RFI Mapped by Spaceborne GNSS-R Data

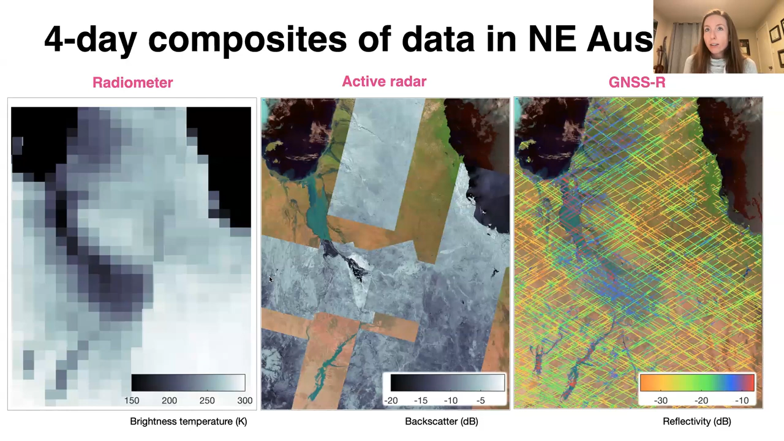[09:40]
And this just shows a zoomed-in view of the flooded area and how it compares to other passive and active microwave instruments. And so there are a lot of research groups that are working on algorithms to turn these reflectivity observations into massive surface inundation.